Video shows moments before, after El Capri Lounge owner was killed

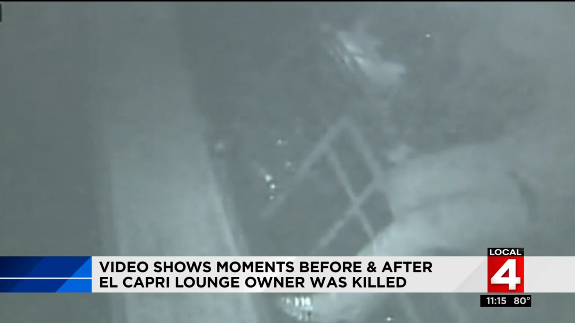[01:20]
The cameras caught this guy breaking in, more like dropping down, after prying his way through a brick wall that allowed access to a crawl space. Whilst inside, you can see him lurking around for cash. The video isn't the clearest, but he turns once, providing a decent look at his face. Police say Mike encountered this robber. In the heat of a moment, you know, there was a confrontation.